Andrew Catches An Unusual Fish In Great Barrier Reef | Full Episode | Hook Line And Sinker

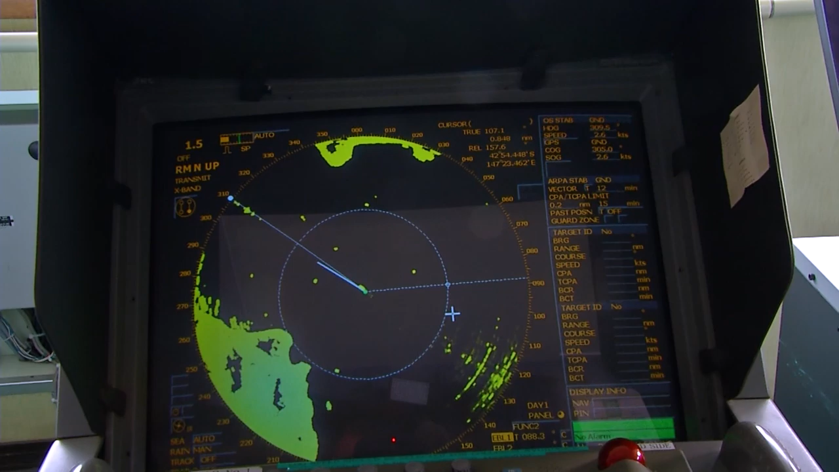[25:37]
And just a general navigational background, so knowing how to navigate a ship and how difficult it can be at times.